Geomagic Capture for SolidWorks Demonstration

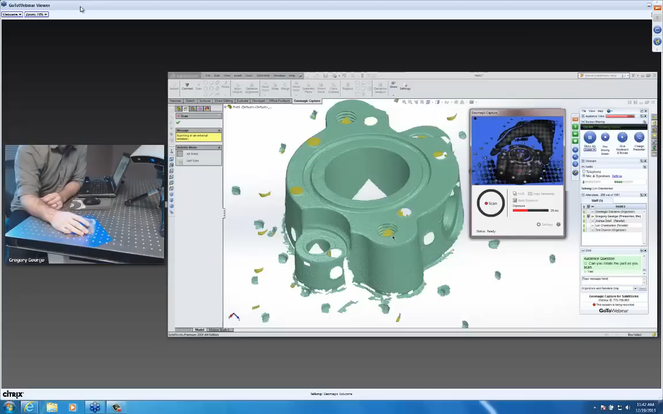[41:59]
There's a question here in regards to will it work with an integrated turntable. The answer is yes. It does not, we do not provide that with the package, but a turntable could be used, like Susan, could be used in the event that you would like to do that instead of hand rotating. Yes.